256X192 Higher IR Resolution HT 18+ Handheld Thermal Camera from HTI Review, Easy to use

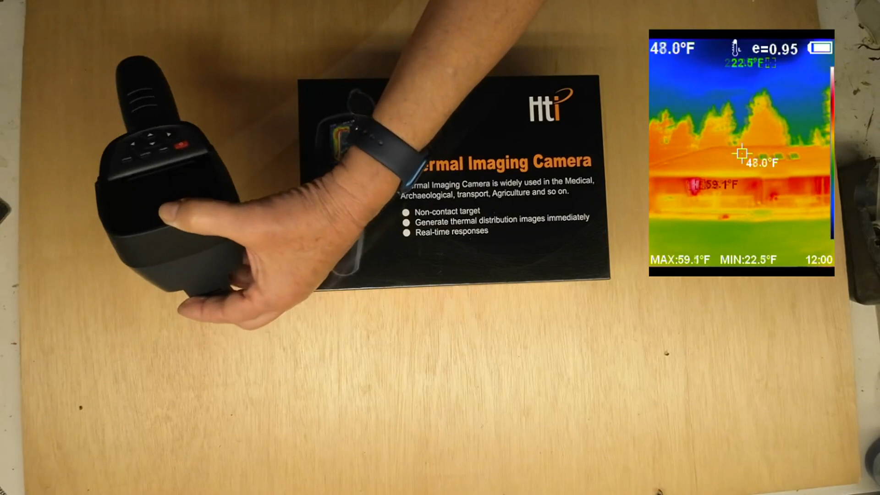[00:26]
On screen: spot 48.0°F, max 59.1°F, min 22.5°F
I've never used one of these before, but I got this one out and immediately put it to the test, pointing it to the house to see if I was leaking energy, pointing it at myself.
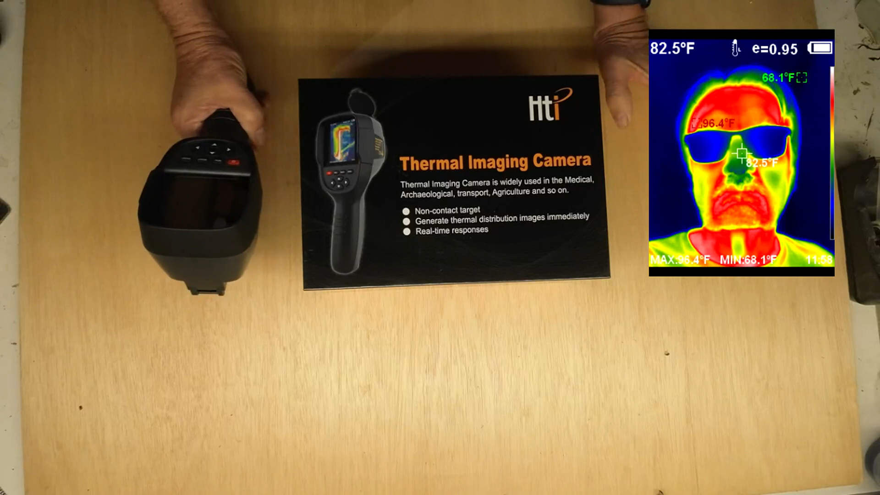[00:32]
On screen: spot 82.5°F, min 68.1°F
It's really pretty easy to use, but there is a manual that comes with it that explains some of the finer details of use. But basically, you turn it on and you point it at things and you can see the temperature. And I'm going to share some videos and images that I've shot just to give you an idea of how useful a camera like this is. Now, whether I'll be able to find Bigfoot with it, well, that remains to be seen.